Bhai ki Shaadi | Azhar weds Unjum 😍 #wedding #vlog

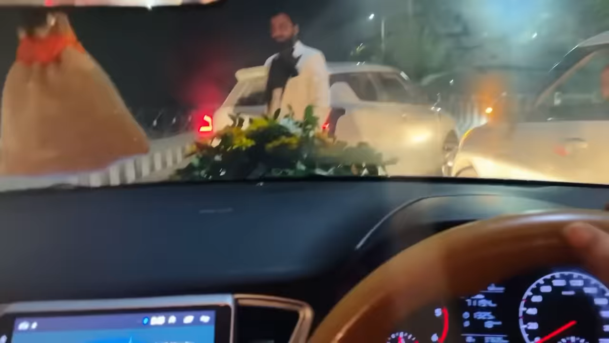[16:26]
ये देखिए यहाँ पे हम डल गेट पे ब्रिज पे रुके और हम कदलतार की बात करें अजरबाई से। अजरबाई जबान देते हो आप घर पे पैसे दोगे?